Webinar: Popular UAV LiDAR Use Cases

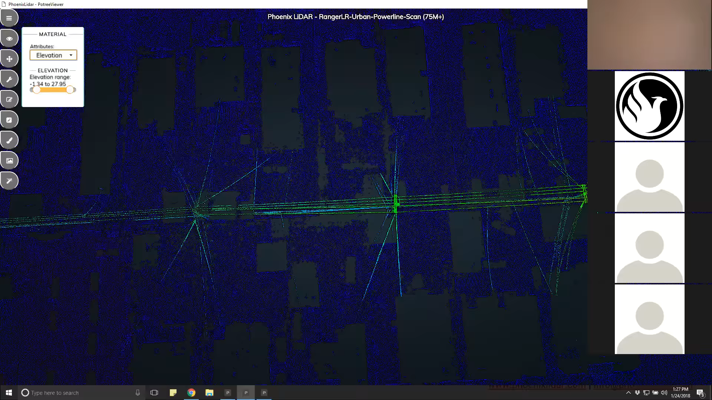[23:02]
us to create you can see from this detailed CAD model screenshot on the left that individual features such as utility boxes transistors attachment points
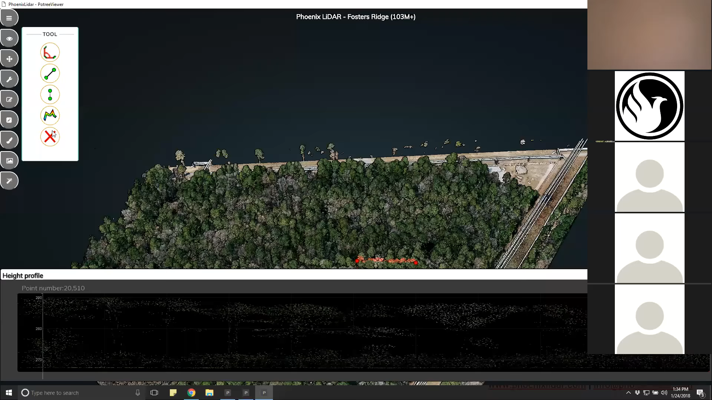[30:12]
uh we can also um in this data set let's see i will toggle on and off the veg layers there aren't any buildings so we'll just turn off the veg and um change the symbology to show us elevation and then um do a little bit of stretching so we can kind of see the relief of the of the ground in this area
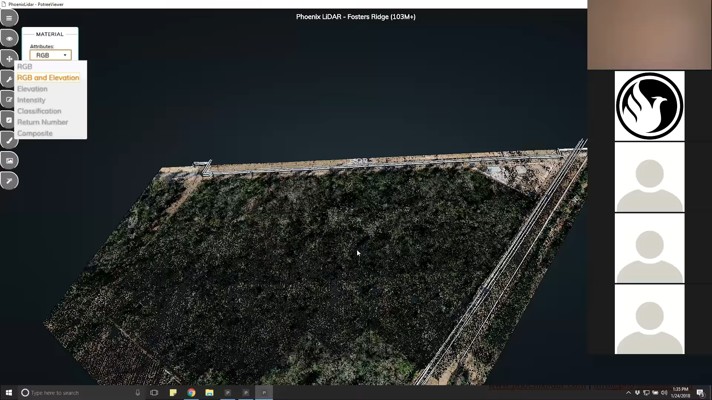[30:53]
so with with everything off except the ground um well i've got the wires on there as well but um with just the ground layer visible we can see um that despite that
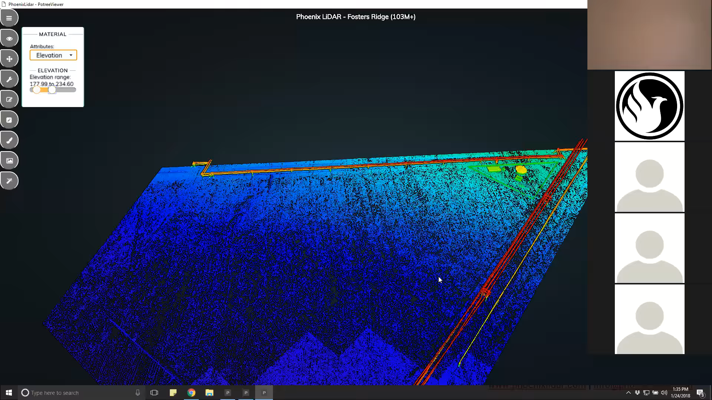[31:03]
that thick vegetation we've got uh continuous dense um detailed shot of the topography of the topography of this area so that that was really the ultimate goal of this this acquisition we're able to take this data
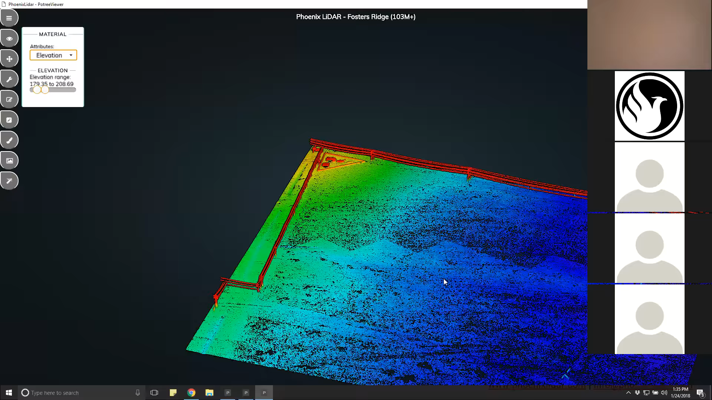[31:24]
and turn it into um a couple of products that were of particular interest